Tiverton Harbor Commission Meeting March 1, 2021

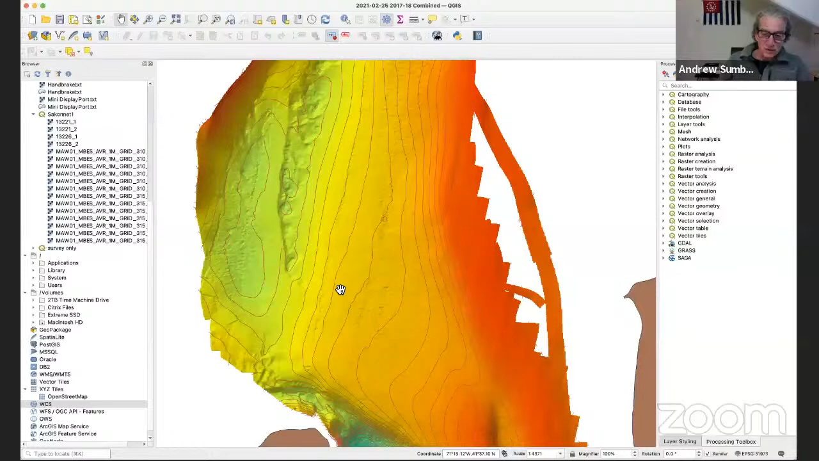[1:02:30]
And you know, probably by our next meeting, I'll be able to conclusively get the data to sing. And then we can decide whether it means anything to us or not. Spectacular. Very impressive.
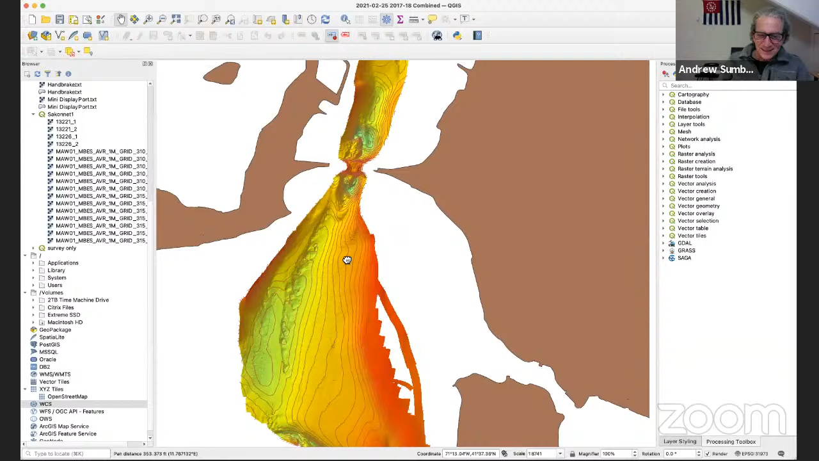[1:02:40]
That 80-foot deep hole right next to the island, it's always intrigues me that even exists.
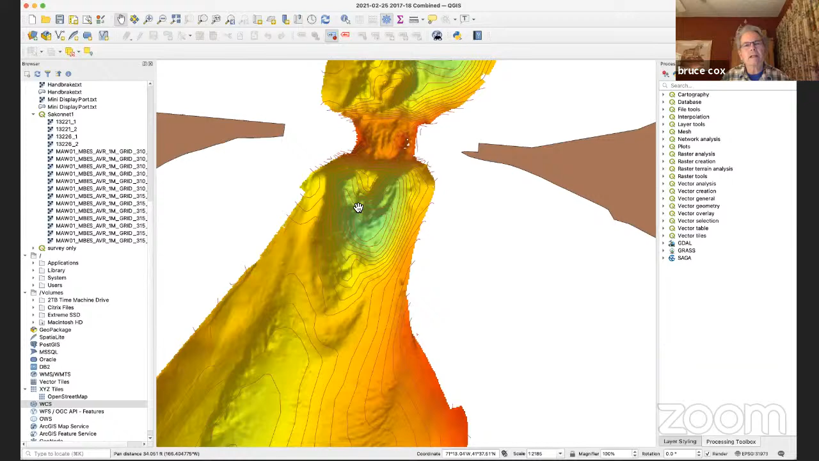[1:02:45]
And well, the torrents there, my God. That's the Stonebridge. We're just south of the Stonebridge right there.
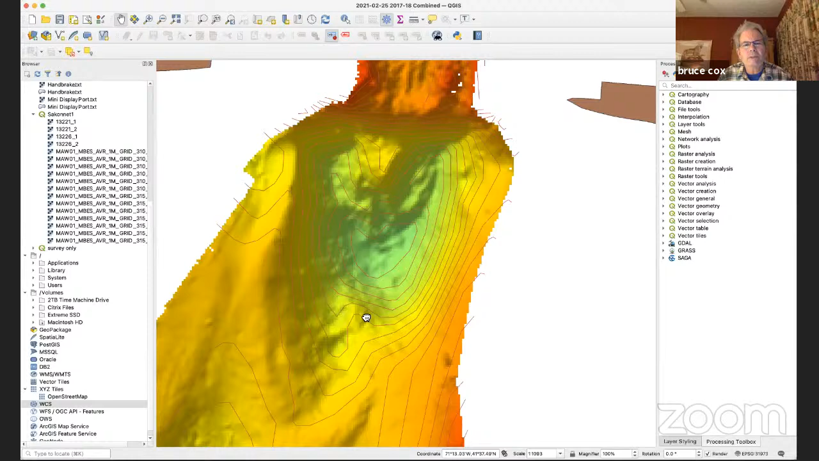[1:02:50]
And this is the Stonebridge here. Mm-hmm. So it is interesting. I don't understand.
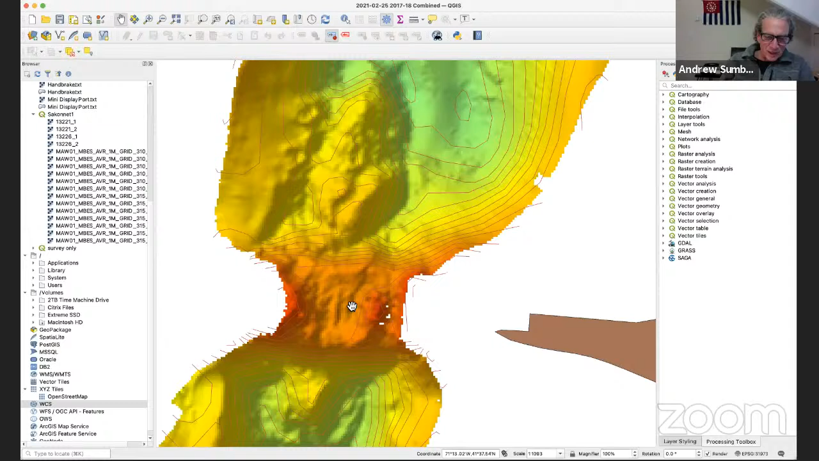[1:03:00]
I don't fully understand it yet, but when I get the depth labels in there, that'll help me some. These, I do know these contours are 1 meter increments, that I do know.